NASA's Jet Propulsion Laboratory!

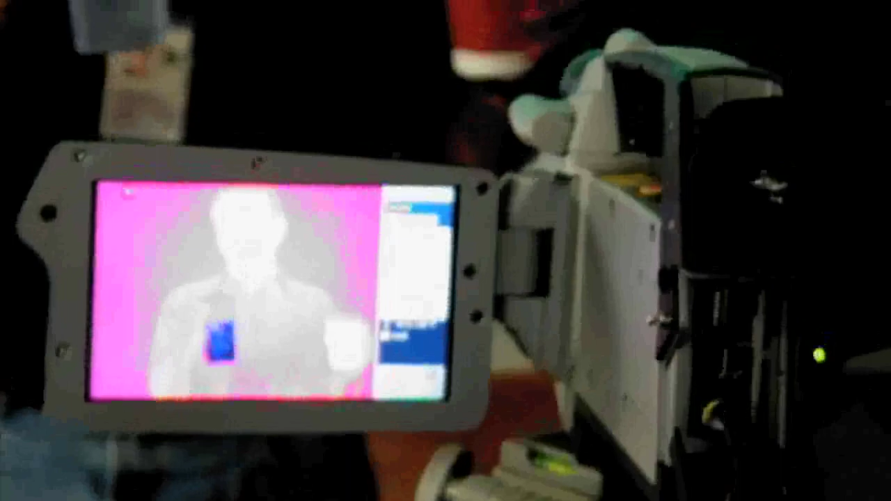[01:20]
They had an infrared camera there so we could basically find out what we would look like through the Spitzer.
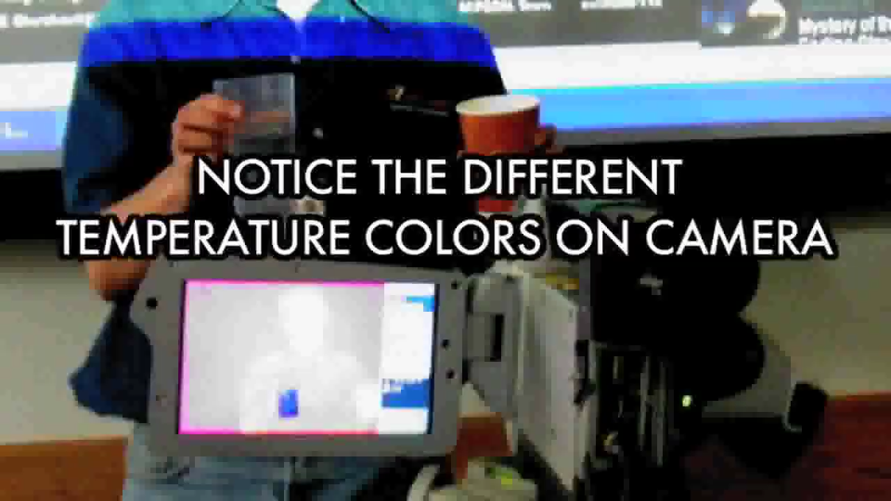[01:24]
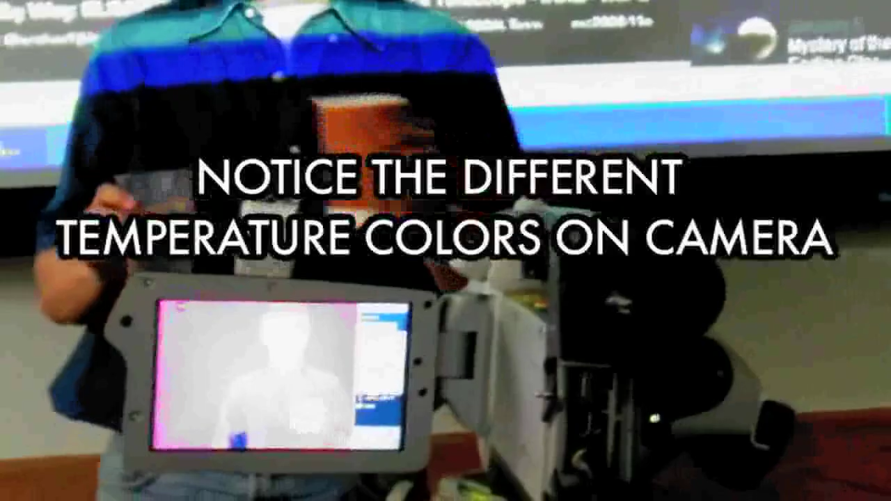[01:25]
And what we found out was that no one is attractive through an infrared camera,